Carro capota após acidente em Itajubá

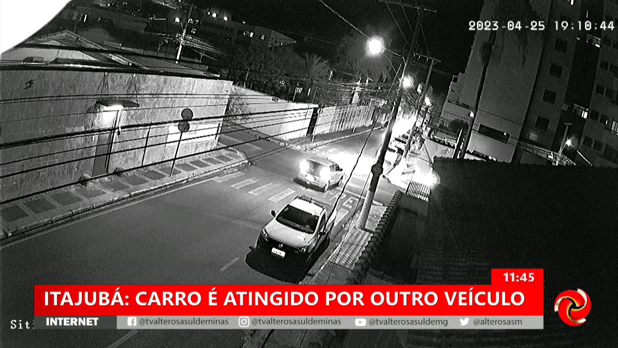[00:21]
O acidente foi registrado no cruzamento das ruas Presidente Juscelino Kubitschek com Antônio Simão Murad, no bairro Pinheirinho, em Itajubá. As câmeras do circuito de segurança registraram o momento exato da batida. Veja quando um veículo ultrapassa a faixa de sinalização e é atingido por um carro. Com impacto, o carro capota e para com as rodas para cima. O motorista de 30 anos contou para a polícia que passou mal e não se recorda do que aconteceu. De acordo com a polícia, o homem é habilitado, mas está com a documentação vencida.